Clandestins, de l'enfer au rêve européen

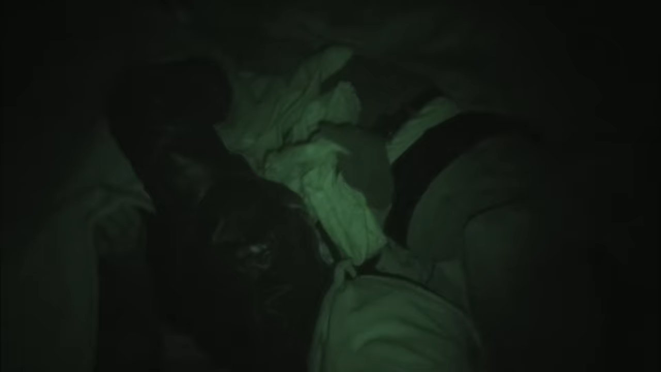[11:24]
The immigrants have a heater and a few blankets.
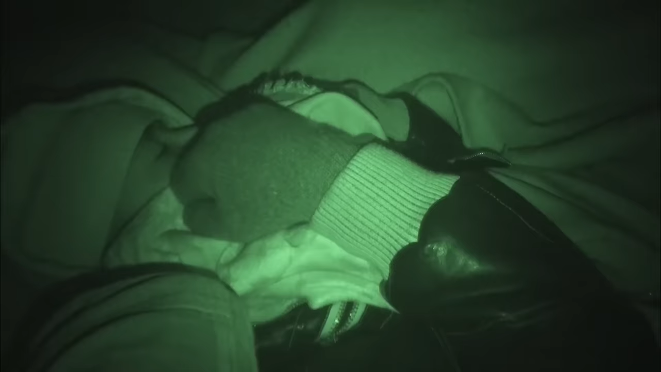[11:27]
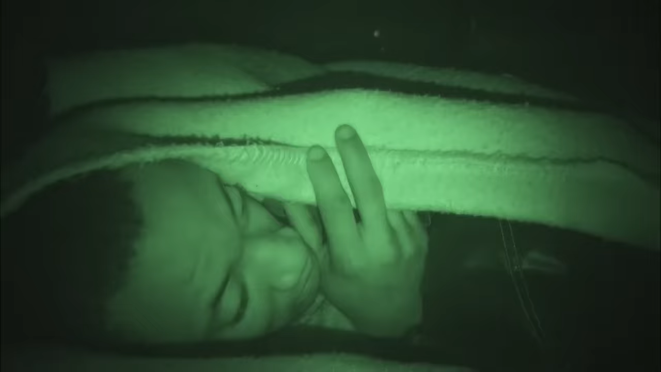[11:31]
A few hours later, the power went out.
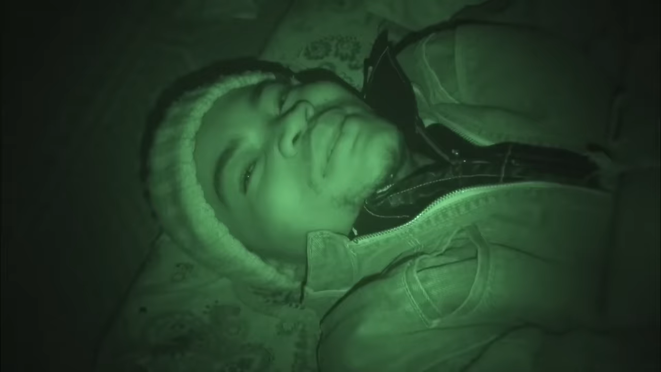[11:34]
I'm so cold, it's so cold. Look at my feet. I kept my shoes on, but it didn't make a difference.
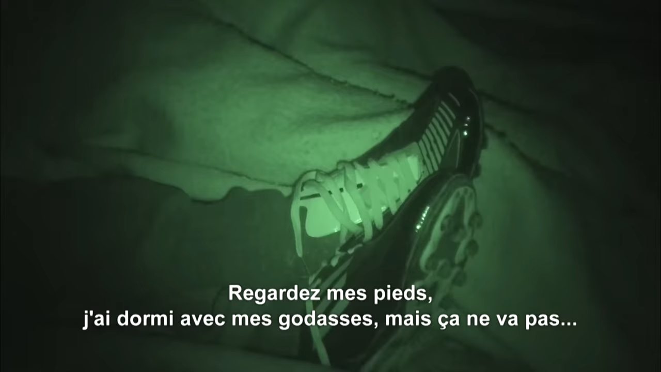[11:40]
It's so cold. The heating went off because of a power cut.
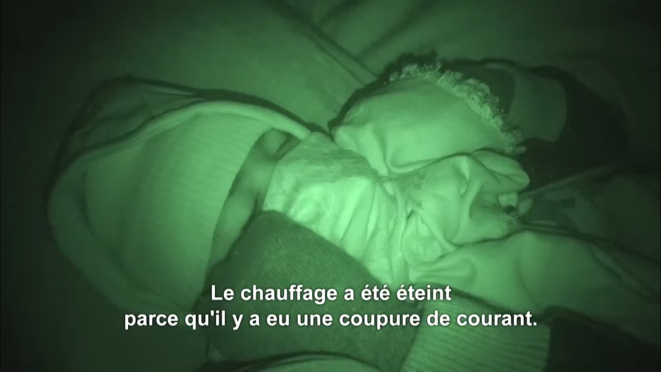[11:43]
The house is in the middle of the desert. This is ridiculous.
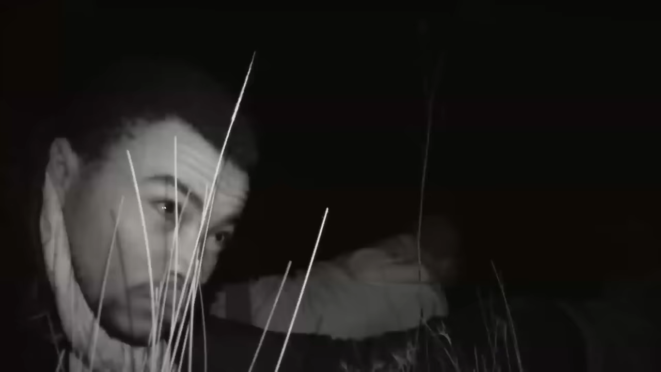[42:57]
They're summoned without luggage to a beach north of Zawara.
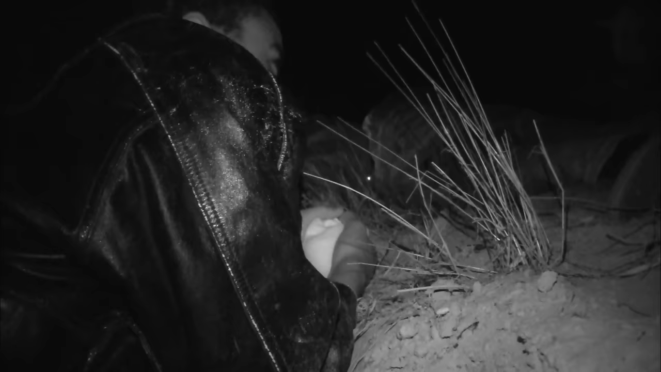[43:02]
Emil, like the others, holds his breath. Any sound could mean patrolling police.
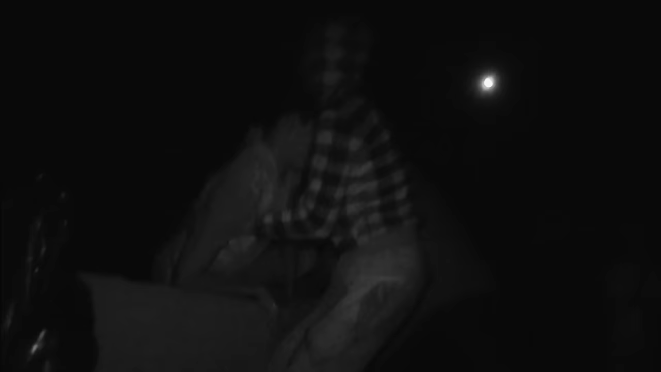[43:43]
A few minutes later, they urge them to climb on board a much bigger boat.
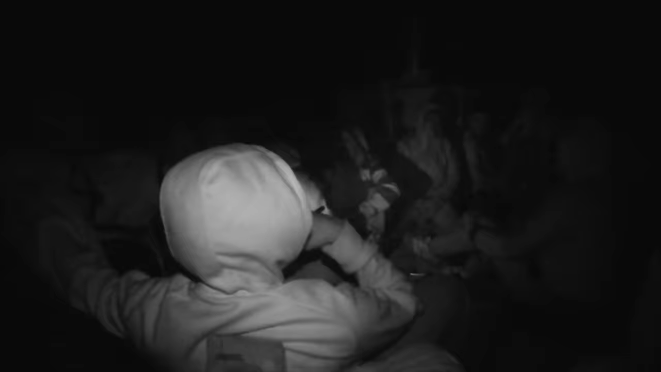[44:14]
We don't know where he's from or if he's experienced. On the deck, this pregnant woman is already feeling unwell and her journey has not even begun.
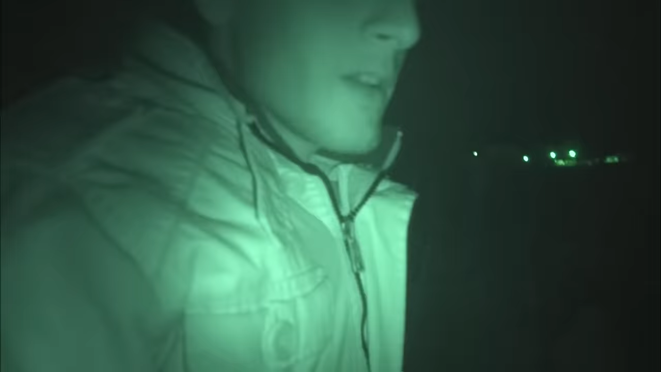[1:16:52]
The signal is given. They board an inflatable boat powered by a simple 15-horsepower engine.
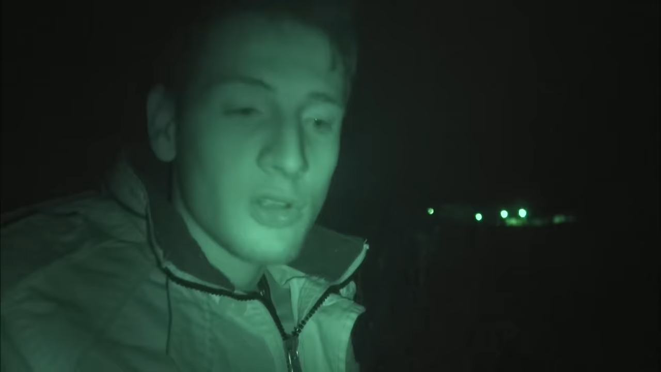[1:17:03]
The direction is the Greek island of Samos, whose lights can be seen just a mile away. On board, everyone avoids moving. The boat is so small that it could capsize.
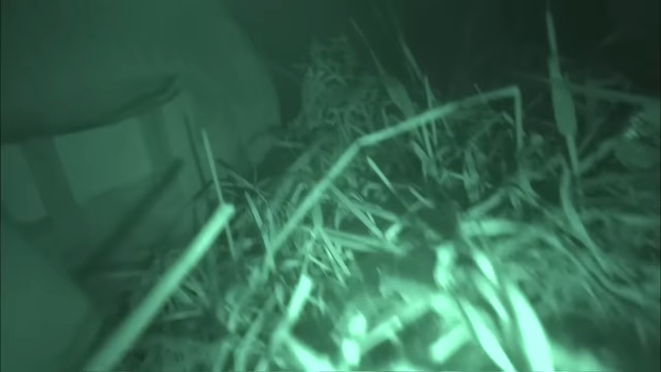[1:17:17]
Because of the weight, water seeps in, but Javed is not panicking.
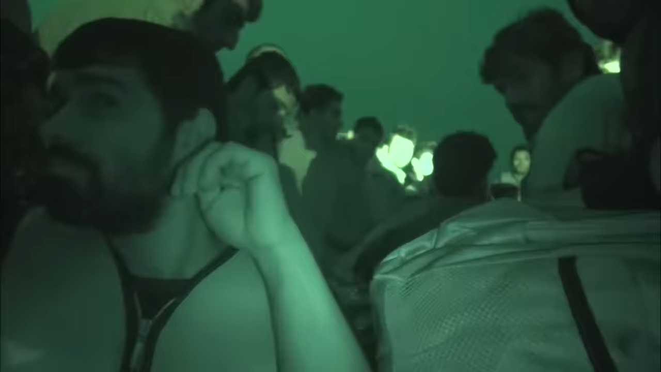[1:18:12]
Dirty Greeks! They messed up our trip, and what's more, they abandoned us. Without an engine, the boat becomes unstable. Tossed by the waves, the 35 shipwrecked are afraid.